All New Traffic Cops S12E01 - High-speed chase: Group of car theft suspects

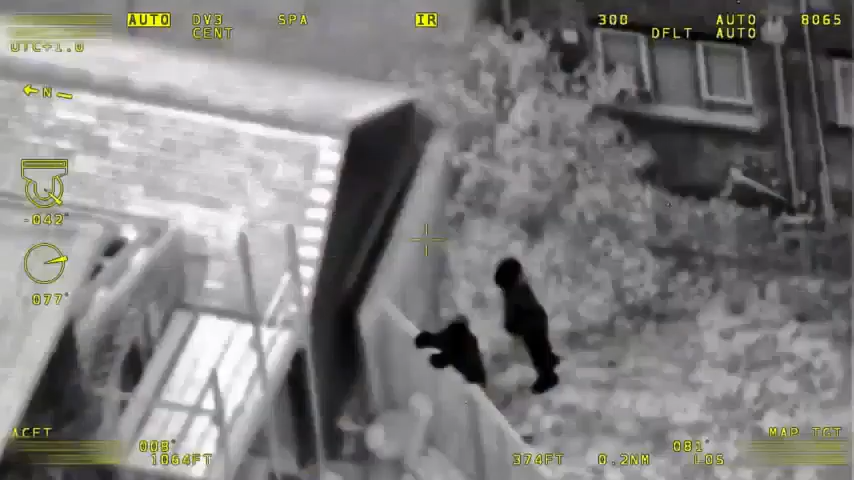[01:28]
We, uh, some go over the fence and then towards our scaffolding.
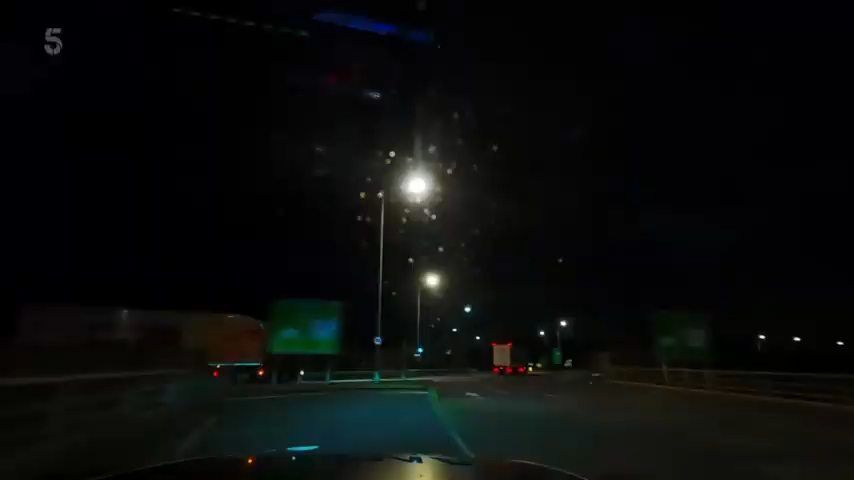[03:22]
So, just trying to make some ground now. Yeah, two-eight, I've got him in sight, giving him about 300 yards.
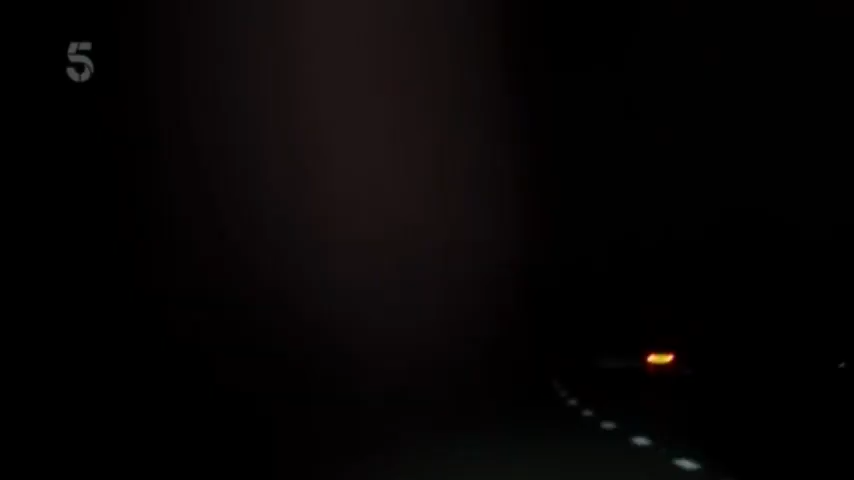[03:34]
So, at the minute, we're just waiting for some more units to get to us, the view to, putting a pre-emptive box on the vehicle. So, we'll look at doing that as safely as we possibly can. As Matt tails the suspect, control directs other units to help stop the car.
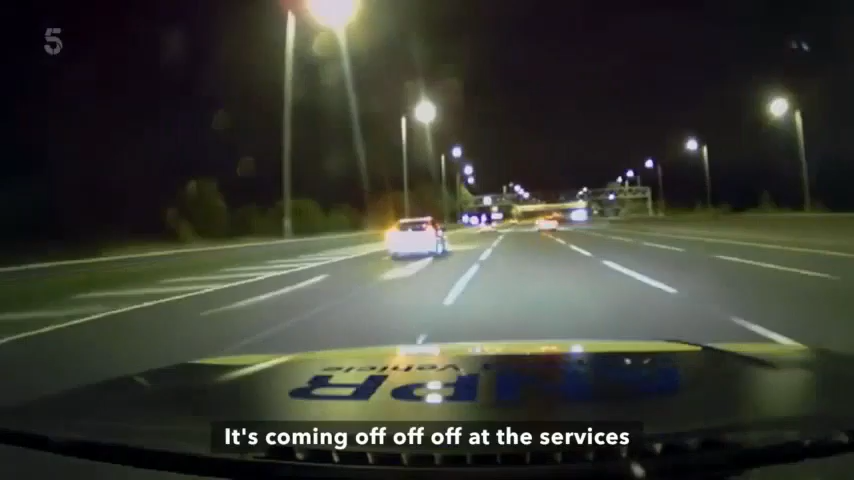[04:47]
The driver pulls off the motorway. Be alive to the contrary, mate.
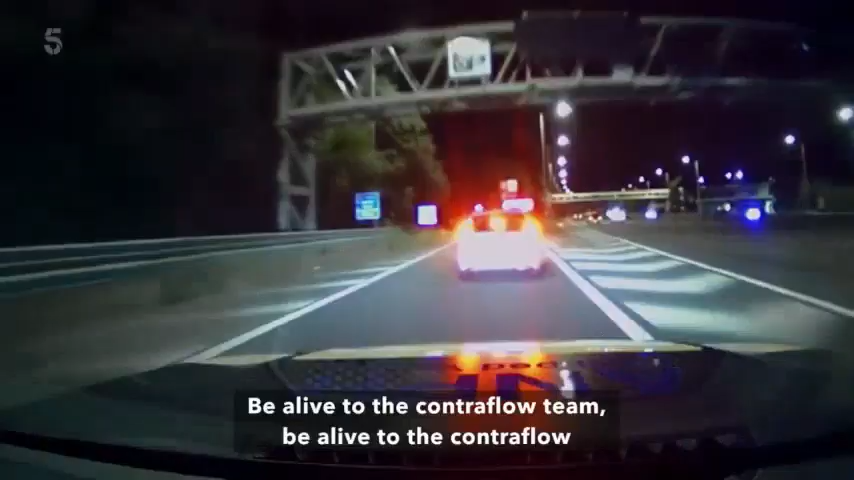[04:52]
Be alive to the contrary, mate. Be alive to the contrary, mate.
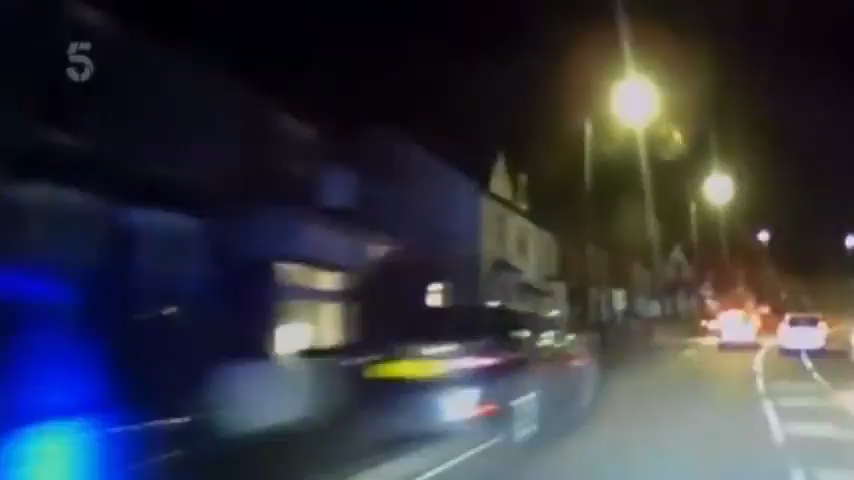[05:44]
One side, the ground, mate. One side, the ground, mate. One side, front, front.
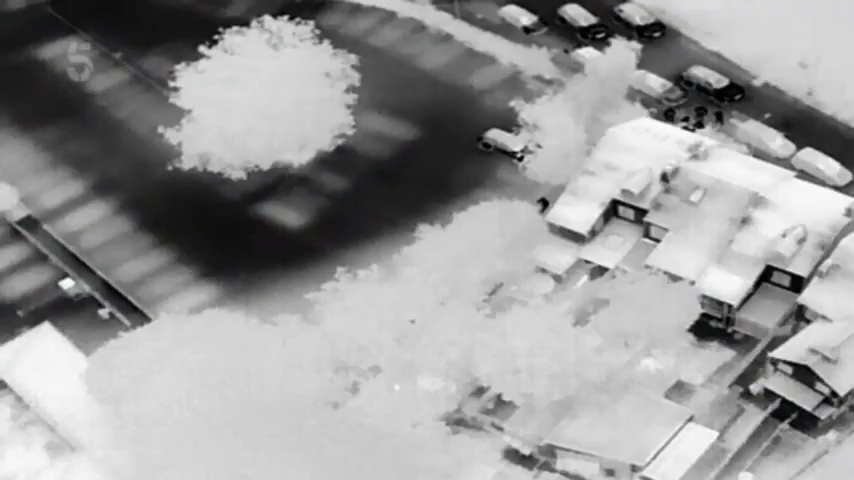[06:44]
Yeah, just that heat source there, but... Hmm. Dr.
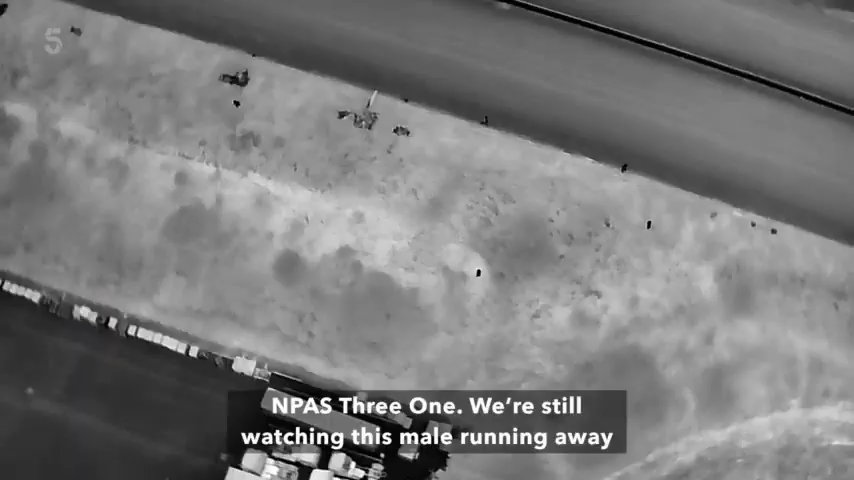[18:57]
The bus 3-1, yes, we're still watching this male running away. He has a very small dog with him that's running alongside him.
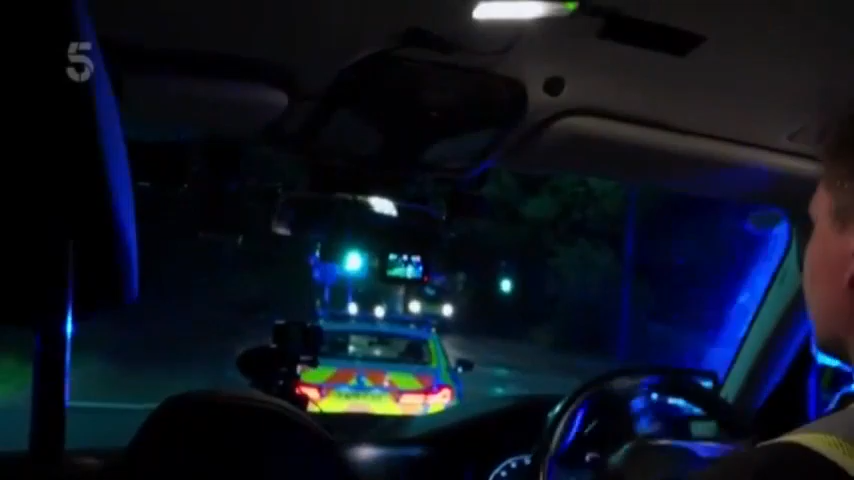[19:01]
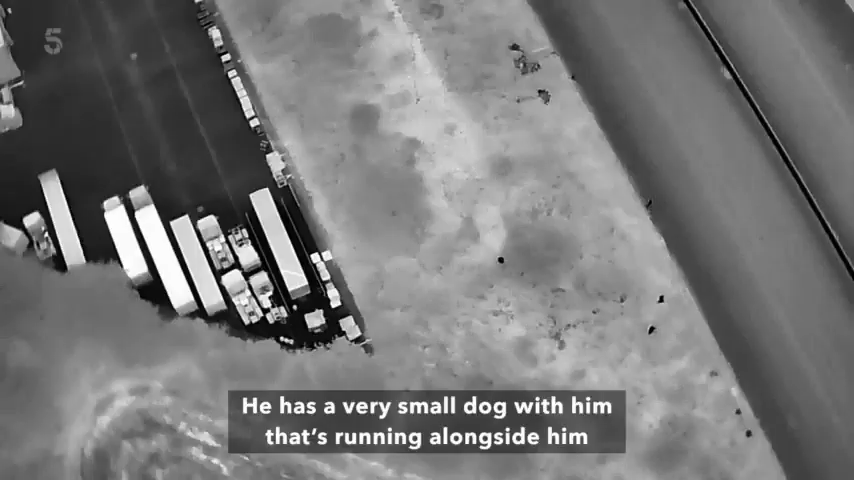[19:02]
He's making good ground, he's small, asking the railway station.
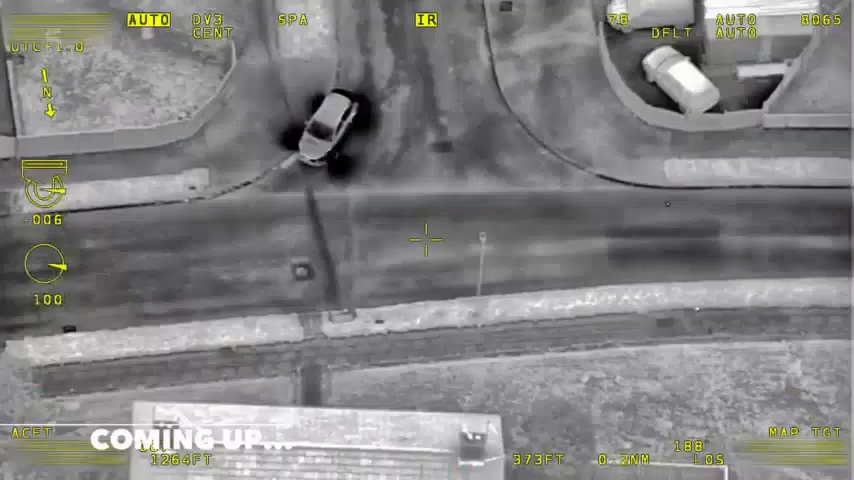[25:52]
Just quietly on camera. Got decamp, decamp four out running. Teenage car thieves on the run. Yeah, it's committed under the bridge.
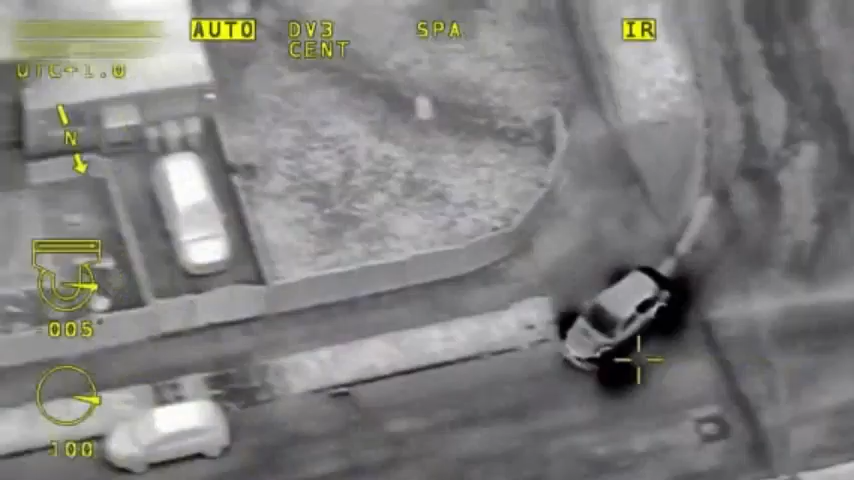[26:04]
And a race to stop another stolen car.
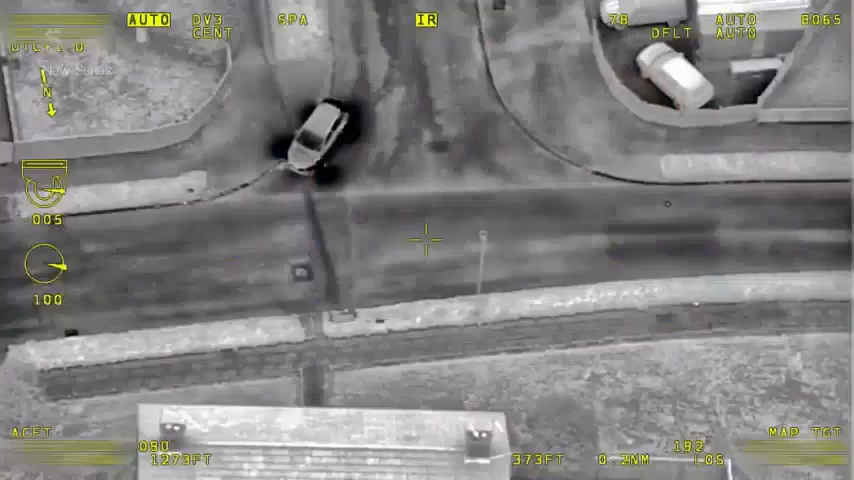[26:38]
Empire 319, double back on you.
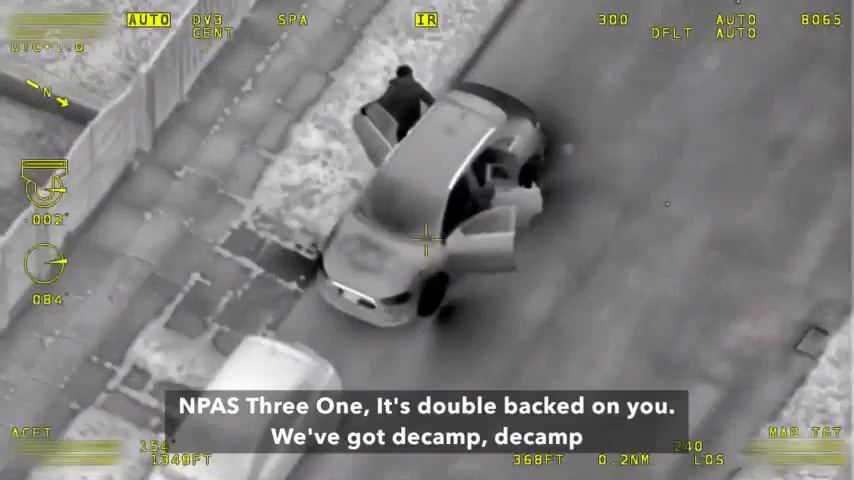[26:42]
We've got a decamp, decamp, four out running.
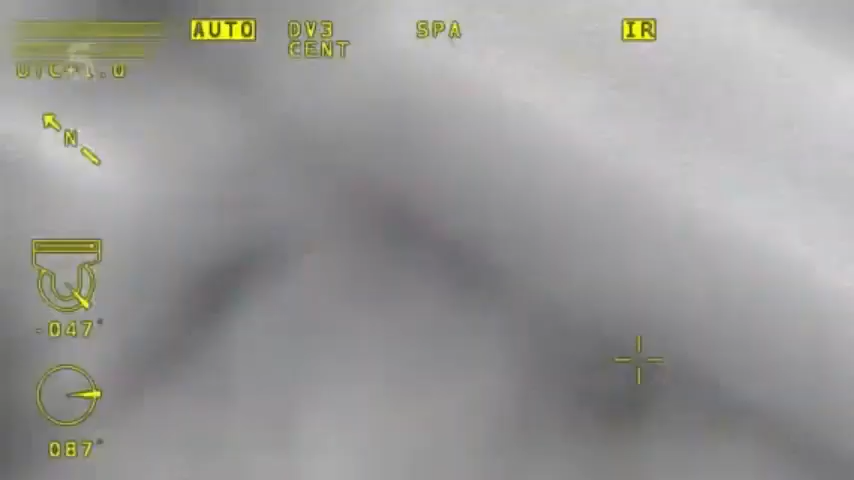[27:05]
Yeah, bus 31 there, we saw him going through that extension.
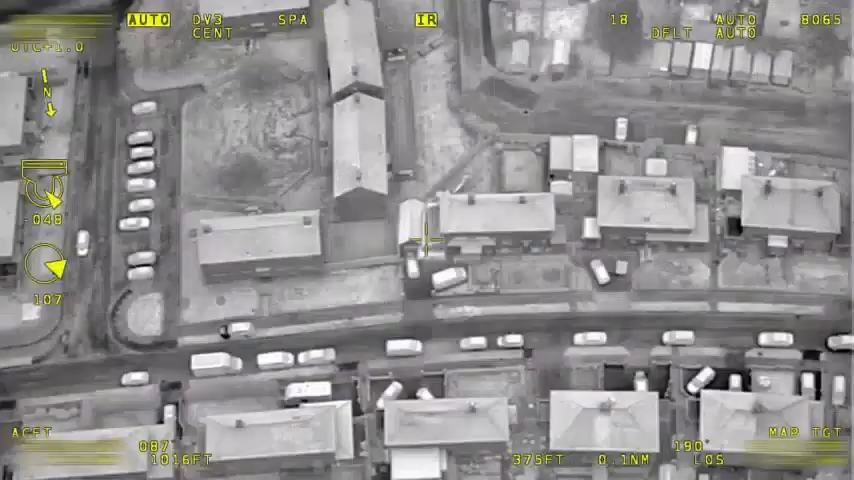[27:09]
The police helicopter directs unit towards the missing suspects.
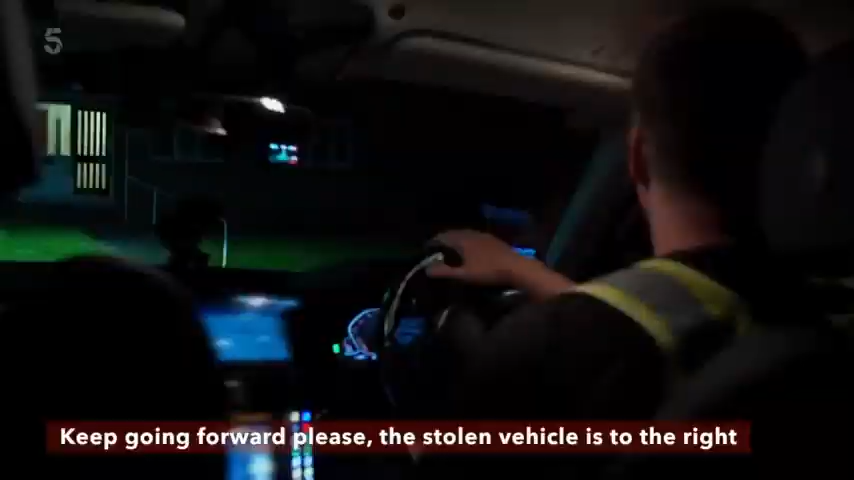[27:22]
Who's set to the right?
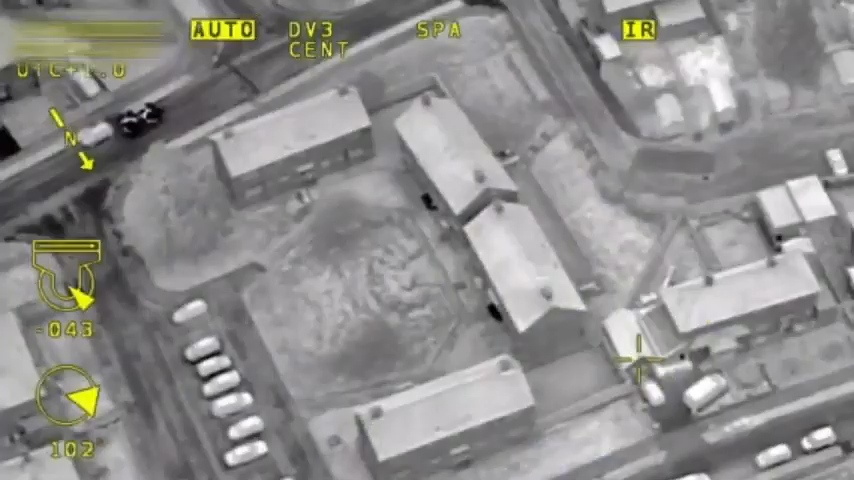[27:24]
Unit 10 left there, please, 10 left.
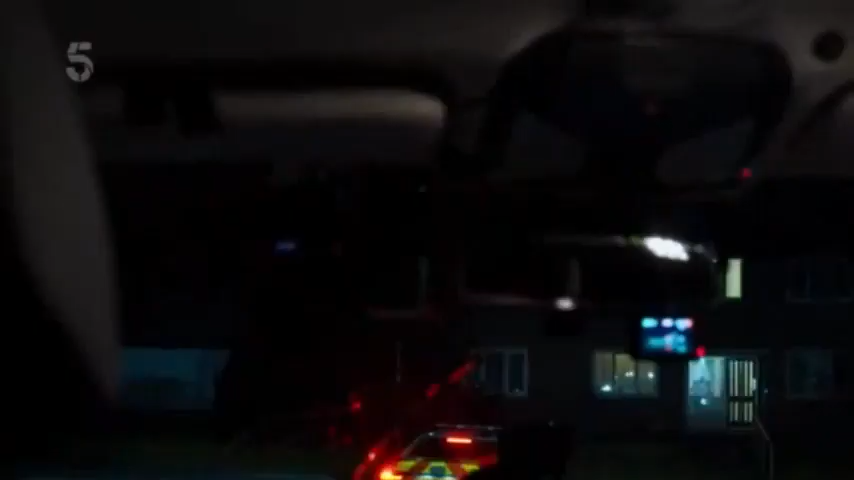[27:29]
Yeah, lead units up there, stop there. On your left, on your left. So there's outbuilding, stop there.
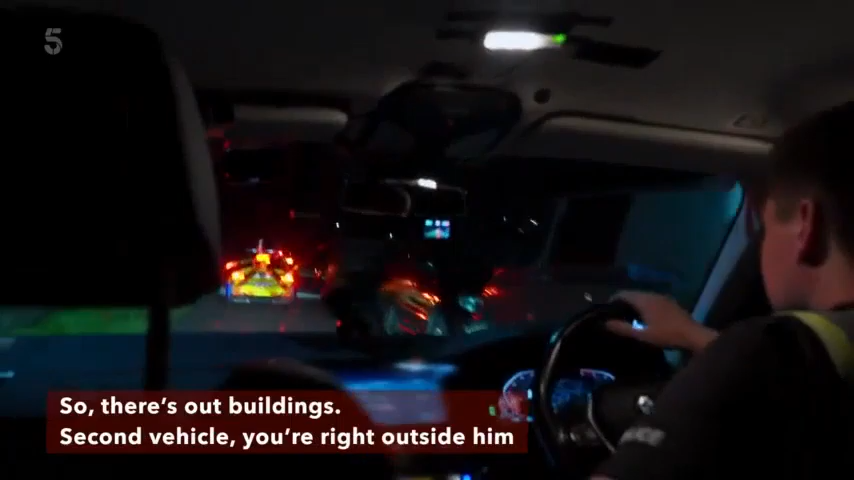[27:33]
Check a vehicle, you're right outside. Yeah, I'll build it to stay to your left there.
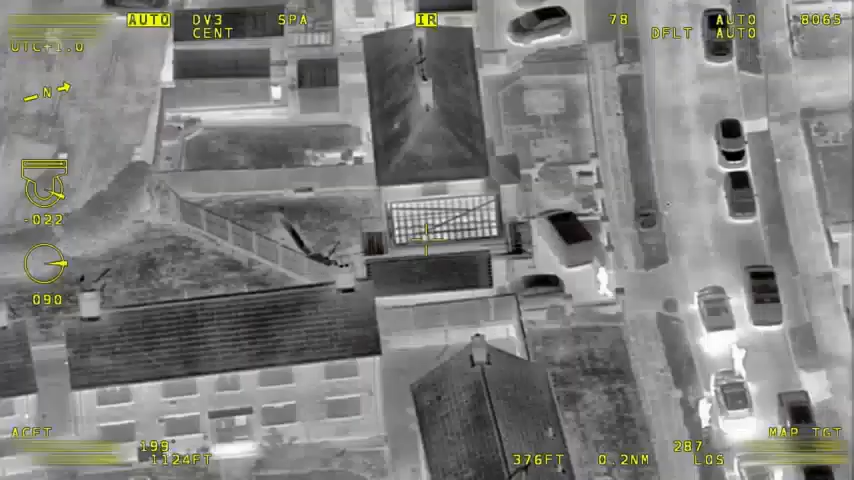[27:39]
They came over the fence at the rear, and then they went into that extension area, stop the left of the property, so you're looking at him.